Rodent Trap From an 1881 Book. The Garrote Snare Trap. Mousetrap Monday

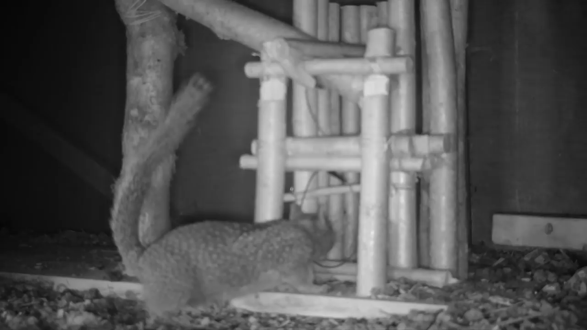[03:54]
Last night we set up the garrotte snare trap out in the barn.